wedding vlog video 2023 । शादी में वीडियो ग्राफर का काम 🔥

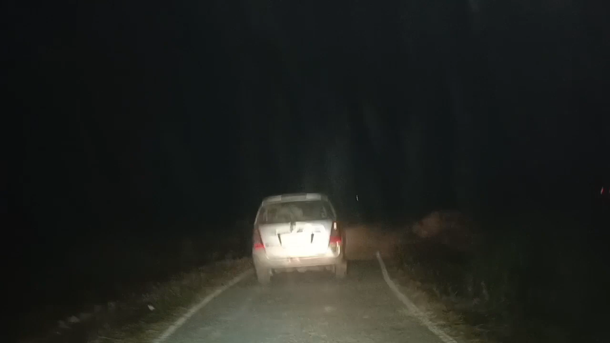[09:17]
तो चलिए दिखाते हैं आपको इनोबा का क्या हाल होता है चलते चलते दिखाएंगे बने रहें वीडियो में